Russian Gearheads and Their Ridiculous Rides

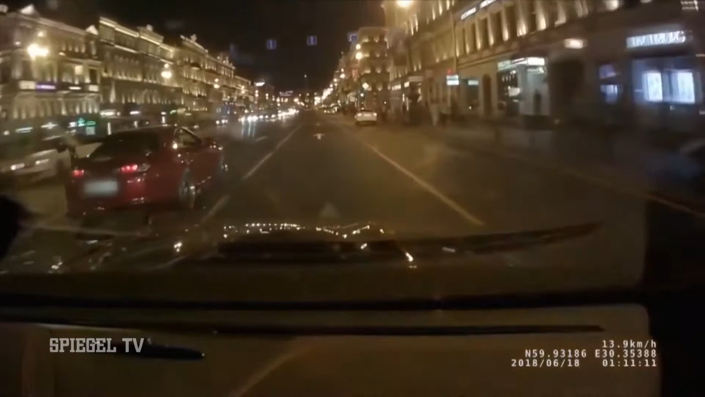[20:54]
Ivan needs 8 seconds to get from 0 to 114 kilometers per hour. Then the impact. His Toyota hits the victim. The Mercedes pulls over. In slow motion the speed rush of the two drivers becomes really clear. The former ballet dancer crossing the street that night had no chance.